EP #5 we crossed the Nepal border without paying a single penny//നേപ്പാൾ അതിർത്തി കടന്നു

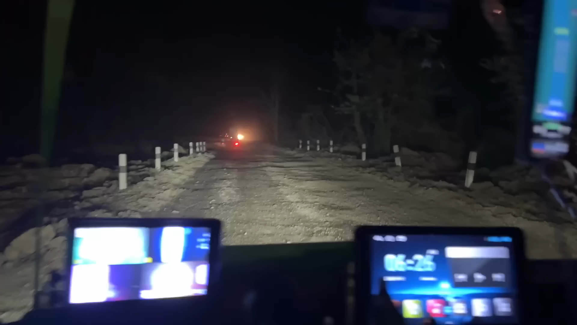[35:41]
റോഡിൻ്റെ അവസ്ഥ വളരെ ദയനീയമാണ്. റസാക്ക ഇത് എങ്ങനെയുണ്ട് റസാക്ക? ഓഹോ,
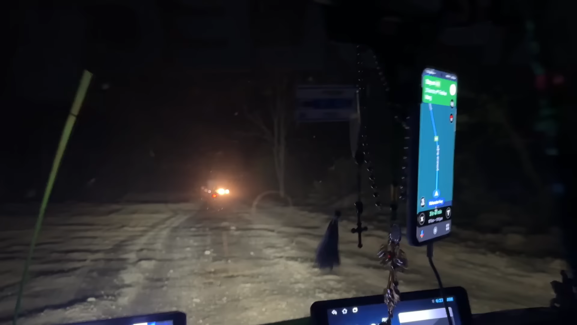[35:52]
ഇത് ഏതാണ്ട് കിലോമീറ്ററോളം ഇത്രയും വരും കേട്ടോ. നമുക്കിത് ഭയങ്കര മോശമാണ്. കാരണം നമ്മൾ ഈ വണ്ടി കൊണ്ട് ഇങ്ങനത്തെ റോഡിൽ കൂടെ സഞ്ചരിക്കാൻ നേരത്ത് വണ്ടിക്ക് ക്ഷതം സംഭവിക്കട്ടെ.
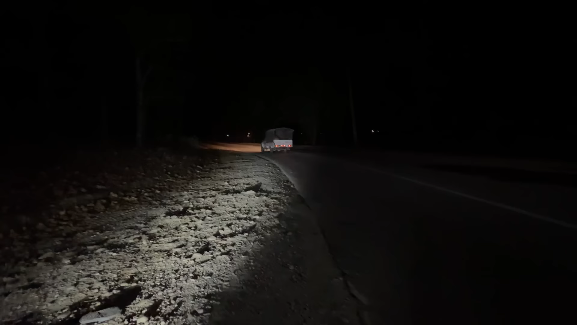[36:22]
ഇപ്പൊ ഒന്ന് വണ്ടി ഒന്ന് കുറഞ്ഞു കൊള്ളു കേട്ടോ. അത്യാവശ്യം നല്ല രീതിയിൽ ലോറികൾ അല്ലാണ്ട് ഇവിടെ